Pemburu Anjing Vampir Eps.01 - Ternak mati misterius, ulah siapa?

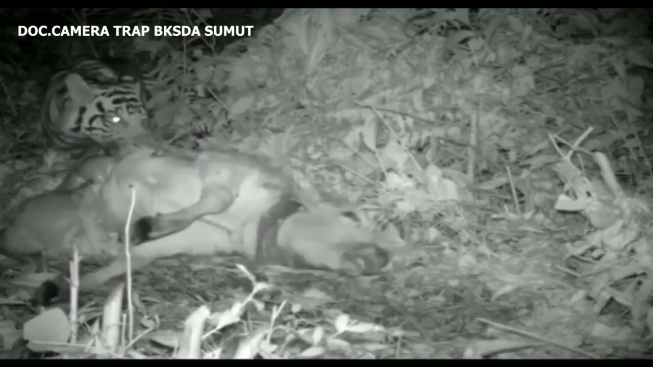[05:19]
Harimau yang memangsa ternak akan membawa tubuh korbannya ke dalam hutan,
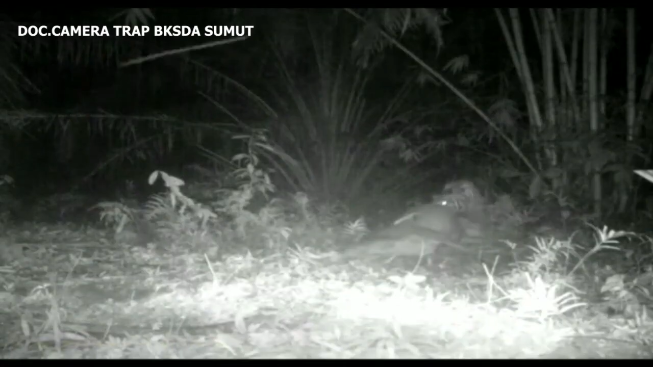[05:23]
ke tempat persembunyiannya Dan mulai menyantap makanannya sampai beberapa hari ke depan Kemangsa urutan berikutnya kita punya macan putul atau macan pumbang, pantera, pardus Sama seperti suku punya harimau Sumatra,
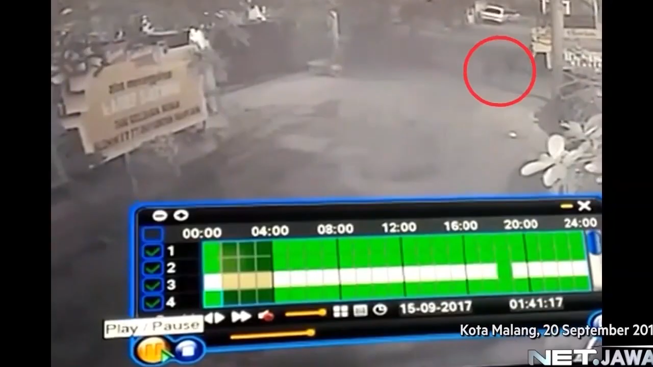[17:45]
anjing jenis Rottweiler Melintasi jalan desa pada malam kejadian Di mana warga
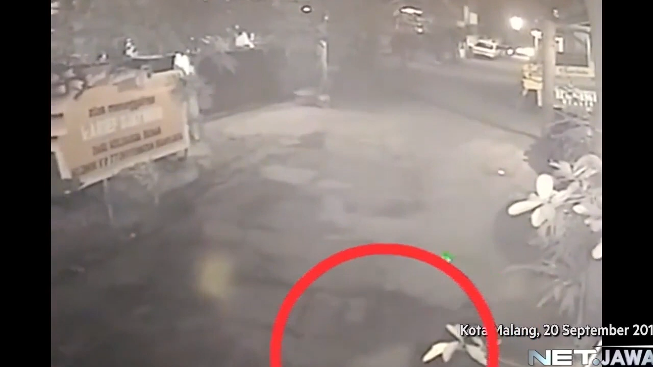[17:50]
memastikan tidak ada warga sekitar yang memelihara anjing ras besar tersebut Kepala Dinas Kesuan Malang, Bapak Sujono,